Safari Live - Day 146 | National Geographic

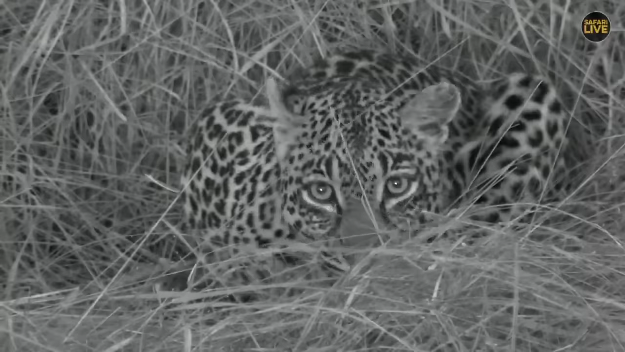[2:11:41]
again and the light is fading the african night is upon us did you hear a call she made a little call there last time she did that tlalamba arrived pretty soon on the scene let's kind of get into that time of night when you'd want your children nearby before the scaries come out in the night tanni being one of the scaries but
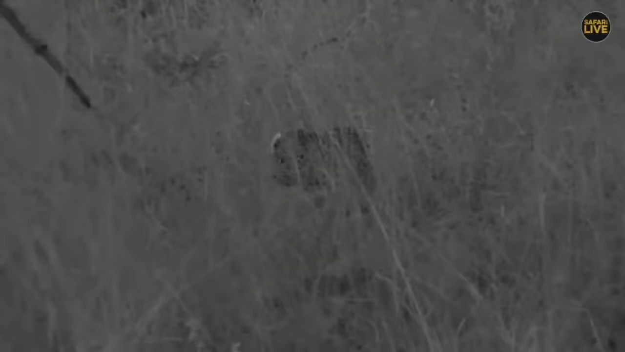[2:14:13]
we are in infrared folks that's why it's looking quite green
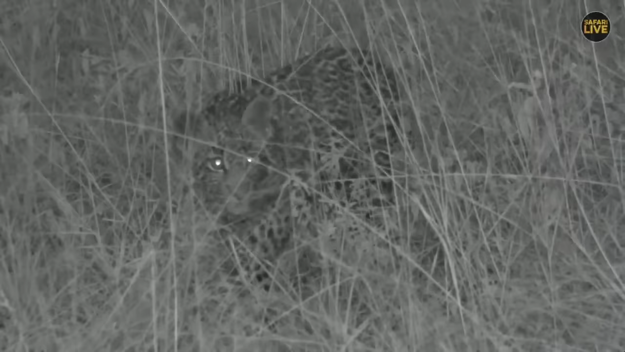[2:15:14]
this is all practice for the real thing mum knows she's coming though but she's trying to be very stealthy tundee just called again tundee's calling she wants her to come
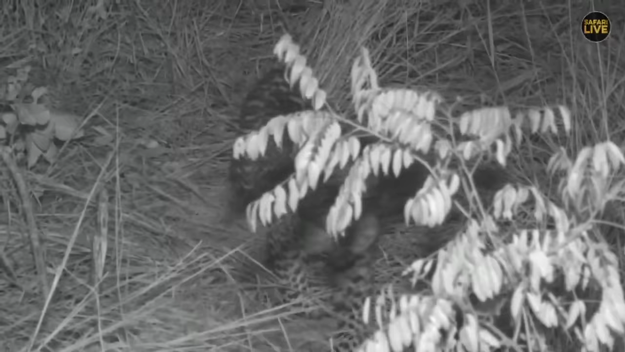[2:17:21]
choy i didn't notice any wound on tundee's chest um she hasn't really shown herself to us too clearly but there's no obvious sort of sign in her behavior she was lying on her chest earlier she seemed to be very comfortable lying there oh look at that the youngsters having a toilet break directly where mum was here we go
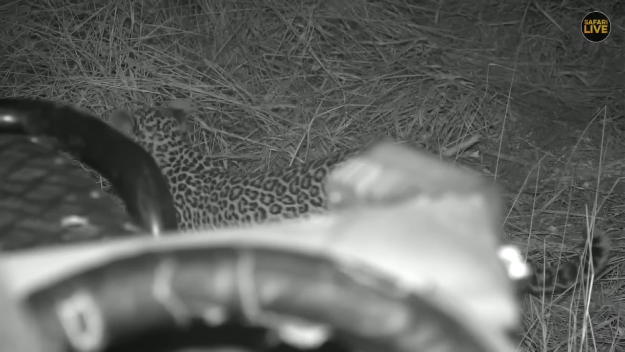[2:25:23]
knows that that we're not a threat because mom's allowed us into the space and she hasn't reacted in any way you'll see how she keeps looking back at mom mom's relaxed but this has been going on for months that's how leopards are easily habituated when the adult is habituated because they seem to learn very quickly well mom's not bothered i'm not going to be too bothered but they're still inquisitive they still want to have a little sniff have a little feel all these weird the plethora of smells coming off the vehicle there's diesel there's oil brake fluid oh there we
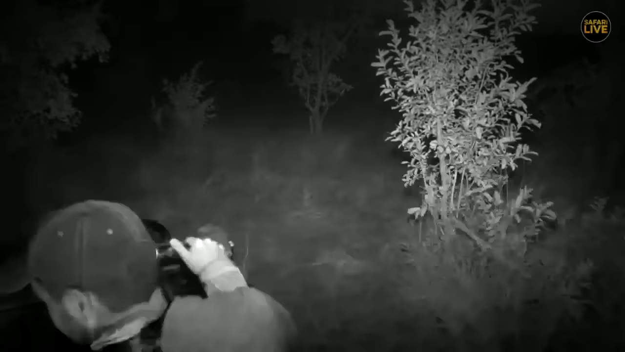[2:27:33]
like she's found the remainder of her steenbok so
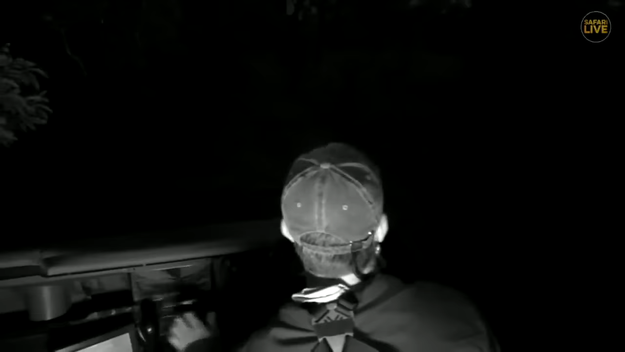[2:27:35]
let's just inch see okay
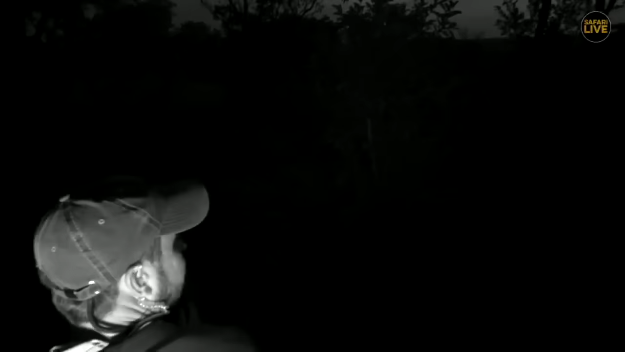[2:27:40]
there are hyenas have just emerged into the scene here
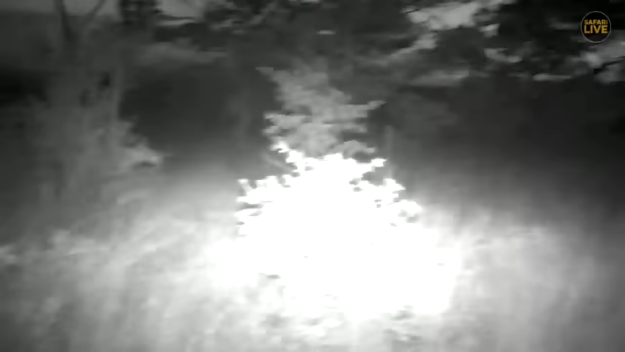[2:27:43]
and that would chase a cat straight up the tree there's a hyena that hyena is going to take the kill there it is and it'll be very silent about it won't tell anybody see that hyena came out of nowhere but it would have known she was here this morning but it has not caught any of the cats it has only caught the remainder of whatever tandy was munching on i'm just going to move around the corner here
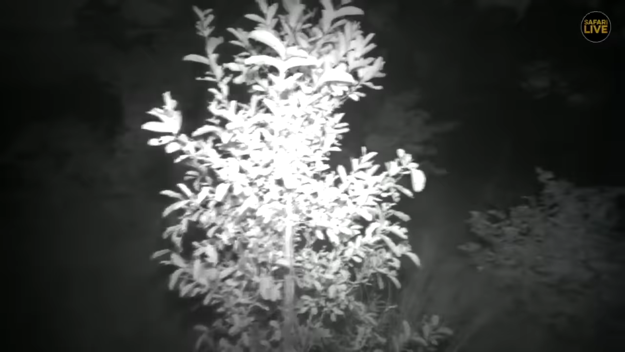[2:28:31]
hyena's in front of my car now trying to figure out where these leopards have gone yes oh boy no no no this is part and parcel of what happens out here folks
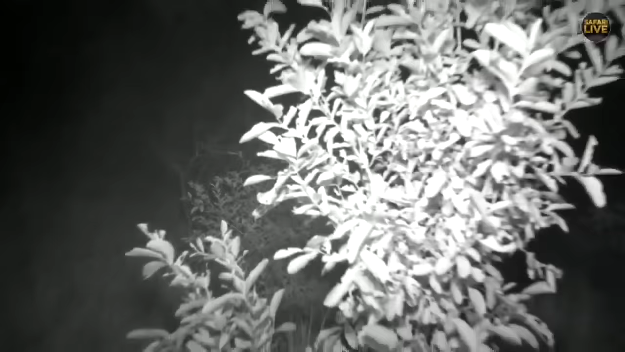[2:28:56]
that's why it's probably good to just have the vehicle off and listen i have no doubt that the leopards are safe the hyena is moving around it's moving to the last tree it was at where the remains of the steenbuck are
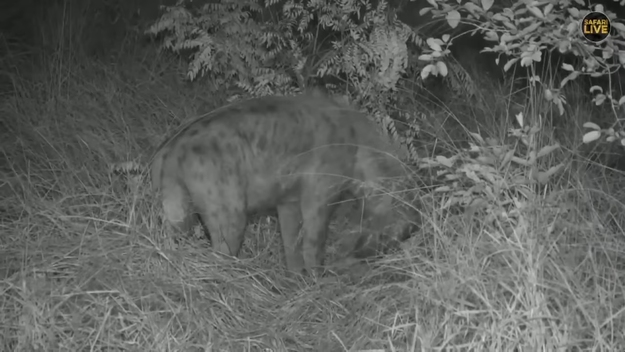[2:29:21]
very good chance that the cats bolted off or climbed a tree but we haven't quite spotted them yet we don't want to disturb the scene rather let them all be safe not much left for you there young hyena lass apparently a lot of the viewers can identify these guys i wouldn't know how to identify you know i'm just going to go forward here
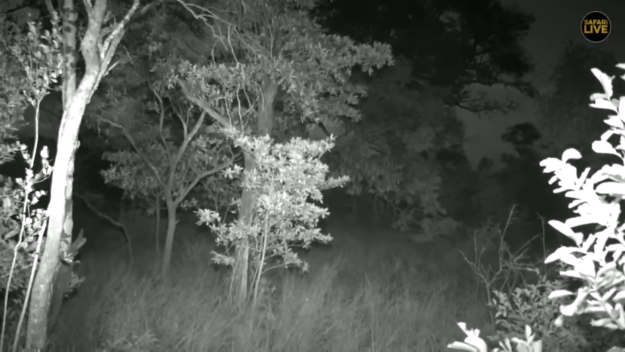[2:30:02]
the leopards bolted off and i thought they bolted straight for this tree up ahead here but we will see
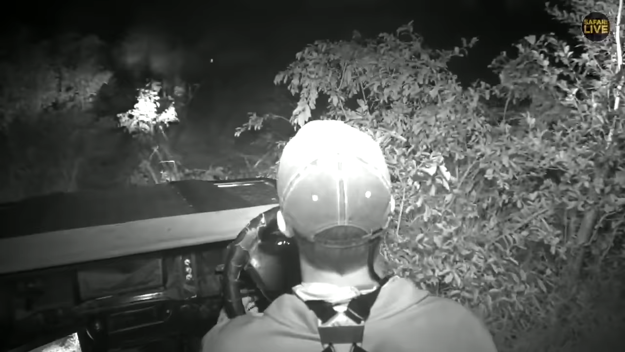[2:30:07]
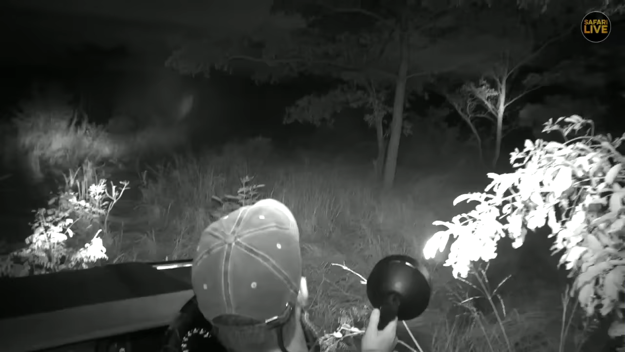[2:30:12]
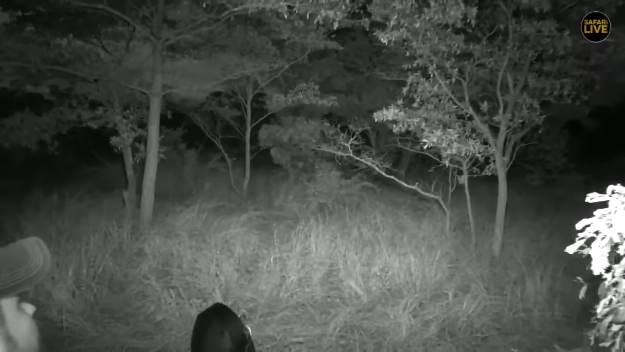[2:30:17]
amazing amazing a vanishing act just like that they disappeared but i'm sure they are here somewhere they might have even just walked away
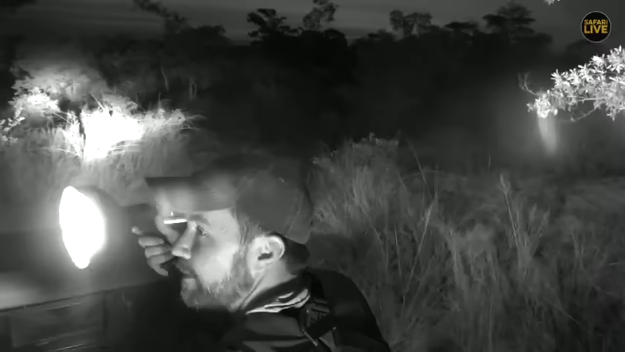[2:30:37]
and in moments leopards vanish into the darkness